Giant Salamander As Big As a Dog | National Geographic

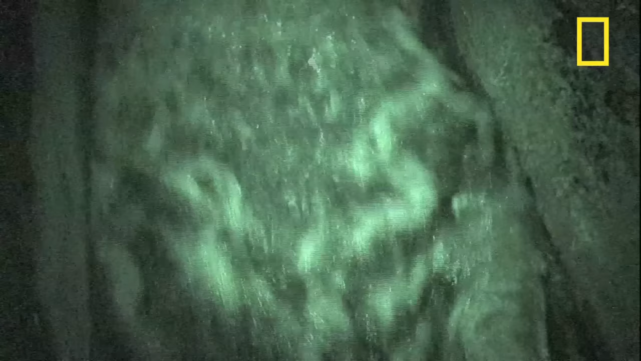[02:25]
a giant salamander struggles back upstream after becoming trapped in a dam spillway.